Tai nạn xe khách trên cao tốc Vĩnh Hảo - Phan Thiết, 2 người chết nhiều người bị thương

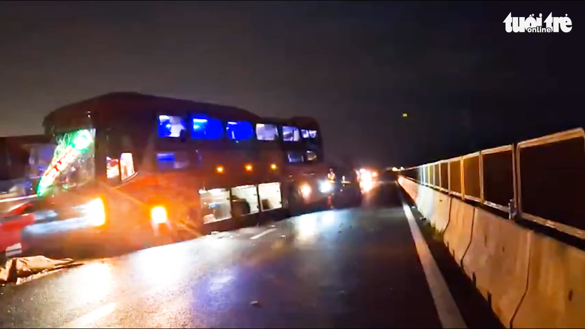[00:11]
km 191 500 cao tốc Vĩnh Hảo - Phan Thiết, khiến hai người chết, nhiều người bị thương.